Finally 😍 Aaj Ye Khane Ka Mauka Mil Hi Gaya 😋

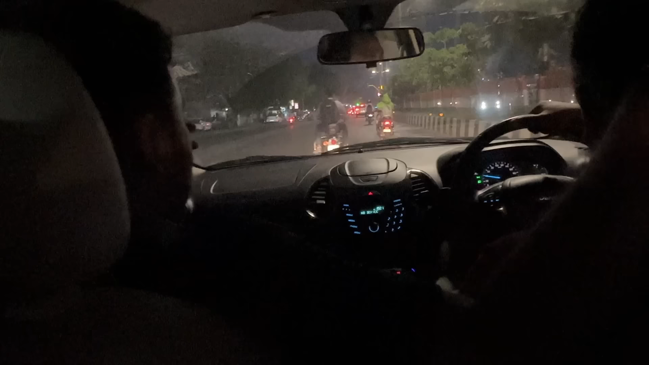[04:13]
अगरवाल चले क्या पर चलते हैं आज वीजे वह लौली हम्रापाली वाई
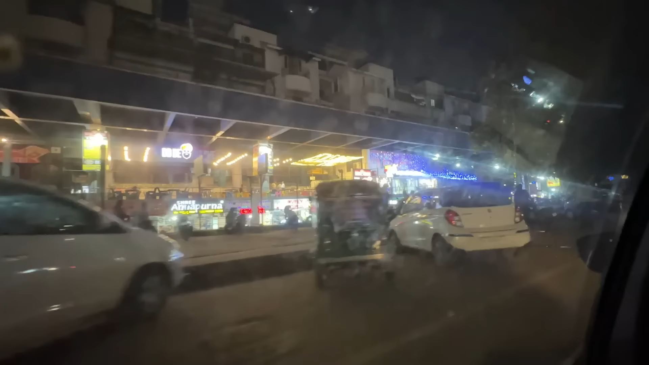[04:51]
यह लोजी पहुच गया अमरभली कंप्लेक्स यह रहा देखो सामने दिख
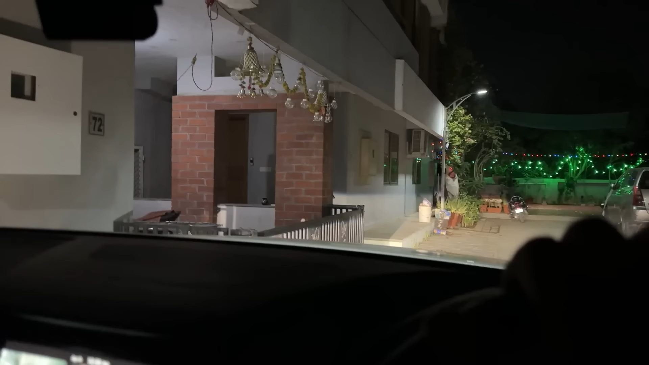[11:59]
यह लोजी गर पे पोँच गए लेकिन सब सो गए लगता है